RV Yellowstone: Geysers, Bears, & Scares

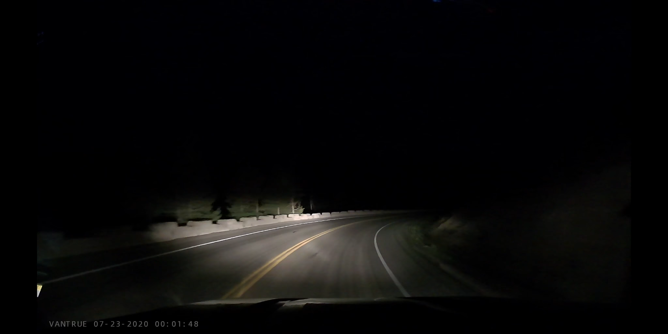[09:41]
Well, that is true, because a bison is massive.
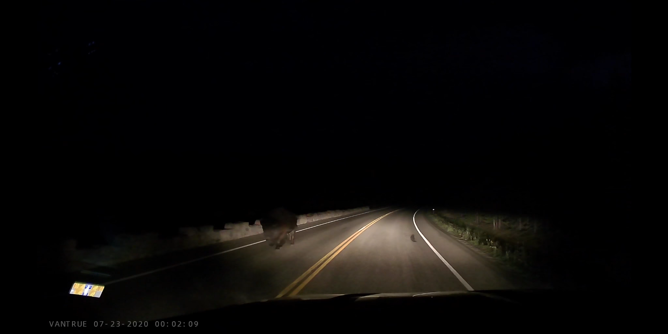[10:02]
This bison was a good reminder that you have to always be on the lookout for wildlife in Yellowstone. In fact, bison were everywhere.